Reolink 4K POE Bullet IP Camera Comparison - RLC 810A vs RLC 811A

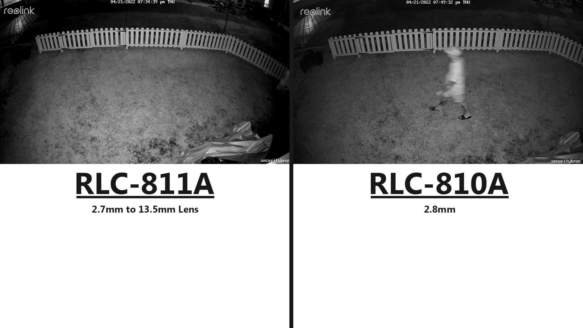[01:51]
Another difference between them is that the RLC-811A comes with built-in spotlights for full-color night vision, while the RLC-810A only uses infrared lights for normal black-and-white night vision. And both cameras uses an 8-megapixel sensor that records in 3840x2160 at 25 frames per second,
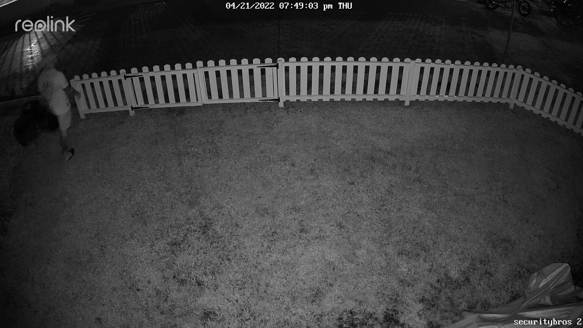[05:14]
And same nighttime recording with the RLC-811A.